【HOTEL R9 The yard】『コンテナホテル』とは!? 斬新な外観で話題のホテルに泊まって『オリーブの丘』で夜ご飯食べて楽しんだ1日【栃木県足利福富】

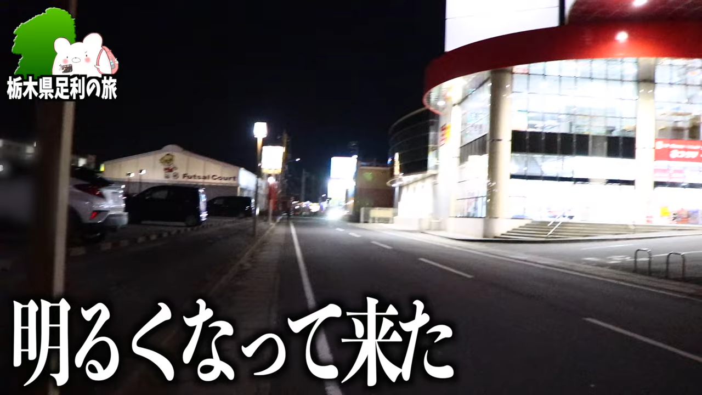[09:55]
急激に明るくなってきましたよ小島とかカラオケ館とかなんでもあるねそして左手に見えてるのが足あーここここ